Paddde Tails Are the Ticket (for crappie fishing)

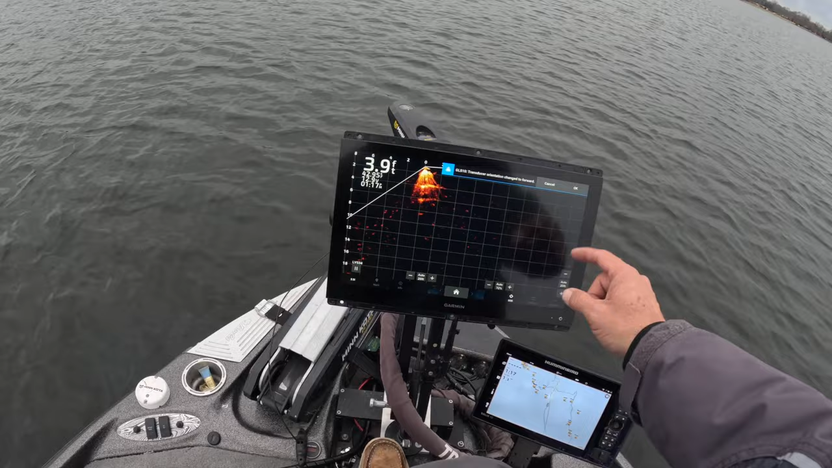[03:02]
restore we store the sonar defaults and this is exactly what i do um when i want to make sure i'm getting the best picture possible so what i did there was i just restored the the uh all the defaults right back to the settings that they come with and this is all i do to my unit okay i changed the auto to manual here so i'm bringing that back to 50 bringing my down imaging back to what i love on my lake which is 25 okay then i'm gonna go in the options sonar setup i'm gonna go to noise reject and i'm gonna bring that all the way up to high i like it on high that's just me and
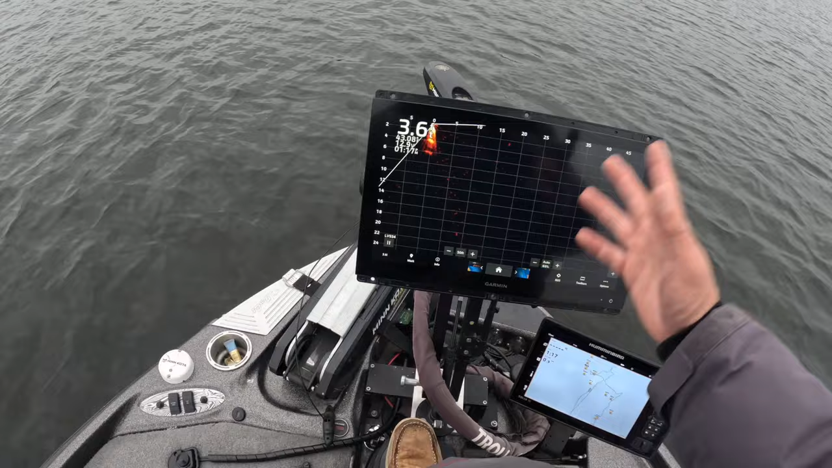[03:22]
that's it that's all we do guys nothing else now we do want to get rid of these grids so we will work on getting rid of these grids i always struggle finding that place let's see here overlay
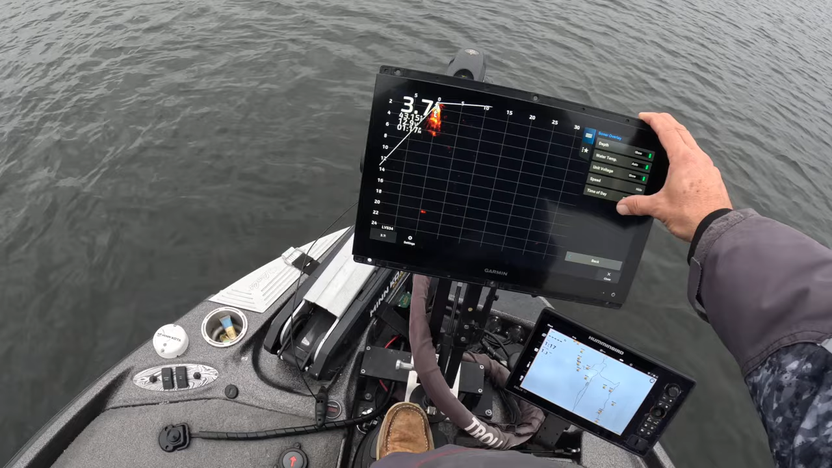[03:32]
data grid overlay right there boom done so that is exactly what i do to get the picture that i have and now we're gonna go out here looking for some schools
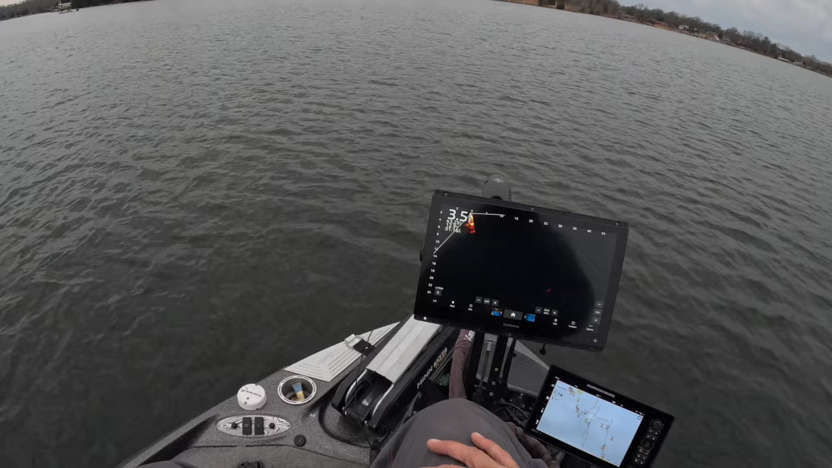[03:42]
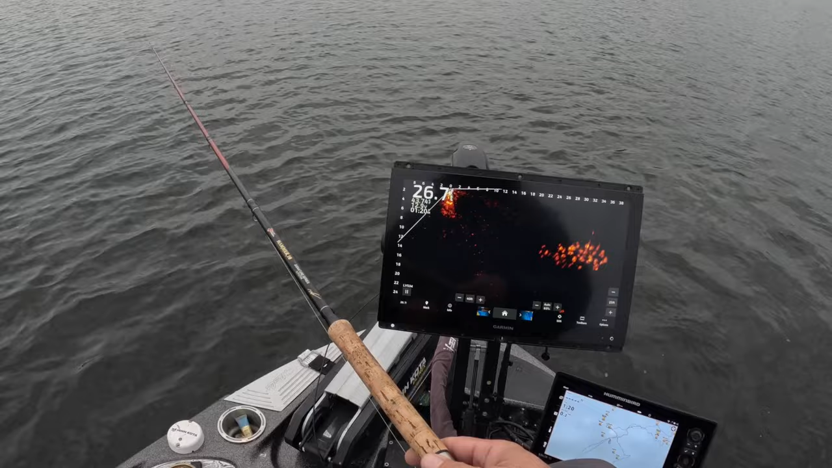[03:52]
there we go we got something coming here first cast already good light oh baby this is gonna be a good fish guys first fish first cast we went ahead and went with that blue monkey first right off the bat the paddle tail good fish that a bad one small eater right there but look at that there's the blue monkey right there
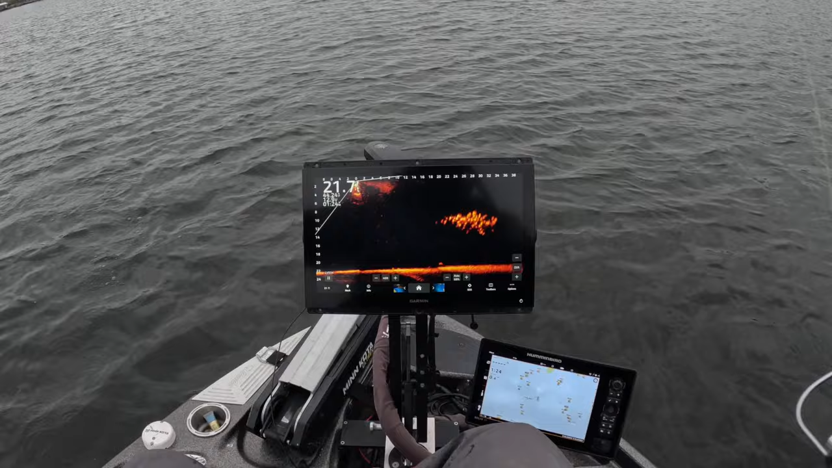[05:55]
good night without a good one look at that mark right there guys swimming around the screen yeah check that out that has got to be a good fish come on now hammer 10 baby fantastic fish this is a good fish solid fish again with that same blue monkey color so what we're going to do is we're going to switch that up we're going to go with the green meanie